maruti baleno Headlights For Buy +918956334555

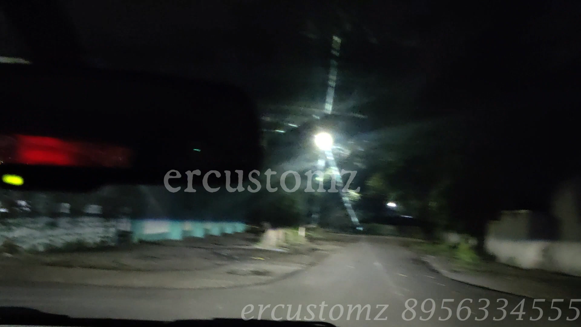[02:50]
यह आफ्टर मार्केट एलेडी प्रोजेक्टर लेंस है मेरा खुद का यह एरसी जेट परफॉर्मन्स सीरीज का
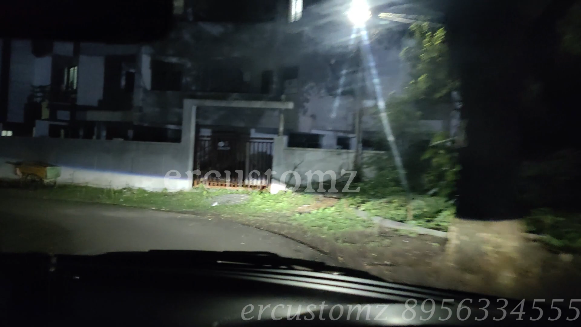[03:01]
कि कम्प्लिट फुल कैंबस प्रोटेक्शन है डाइचबोड में आपको कोई भी सिम्बॉल नहीं नजर आएंगा एक्चली आटोमेटिक जो
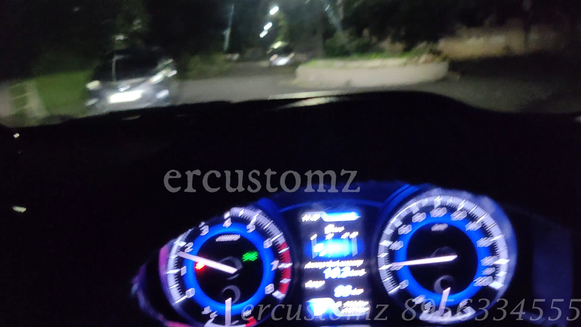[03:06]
बले में होती है इसमें थोड़ा सा प्रॉब्लम आता है हमने वह अच्छली सॉल कर दिया
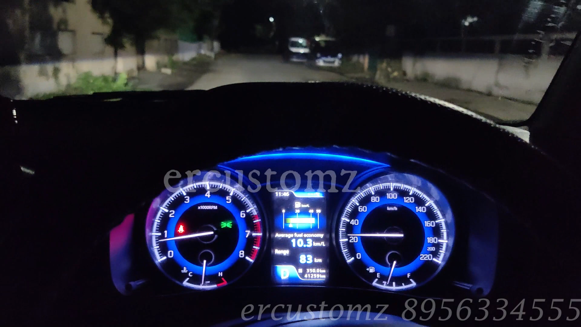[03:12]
है वह वाइड रेंज लाइंज लाइम्ट कि आप इसकी हाइबीम की भी होट स्पॉट देख सकते हो पुरा रोट कवर करता है कि एक नाइट ड्रेव टेस्ट ले लेते हैं कि सिटी लैंप से
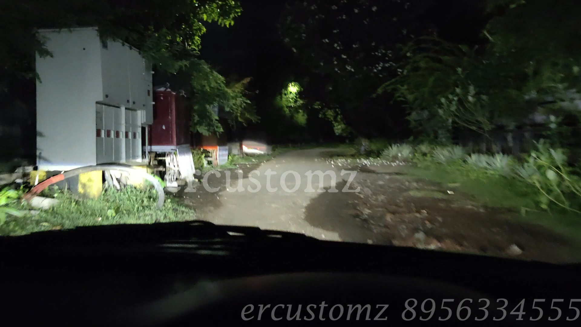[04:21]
तर अवादा चैनल को कि अवार्मेंट लाइबीम में लगा है कि